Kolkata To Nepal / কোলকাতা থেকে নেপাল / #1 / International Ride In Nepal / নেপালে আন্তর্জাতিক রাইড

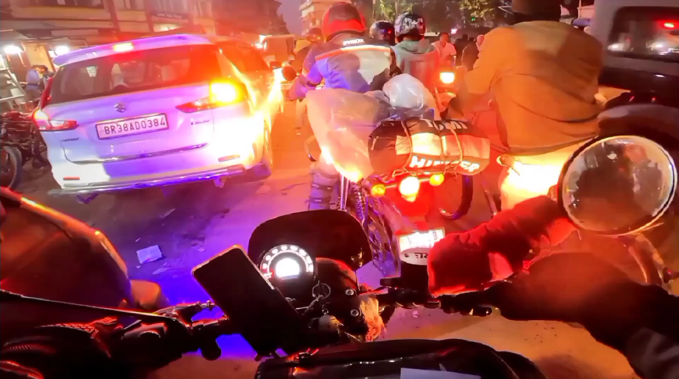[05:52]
রাস্তার দুদিকে বড় দোকান, পাট ছাড়াও ফুটপাতেও রয়েছে নানা জিনিসপত্রের দোকান।